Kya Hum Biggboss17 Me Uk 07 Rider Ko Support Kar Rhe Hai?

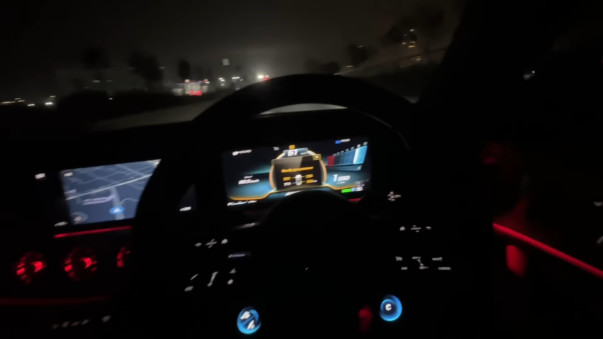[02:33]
वाओ इस पर पेट्रोल पंप भी आगा, अरे ये ऊंची गाड़ी नीची ना है, लेना है कुछ ना होगा इसके, ये और पेट्रोल पंप देखियो,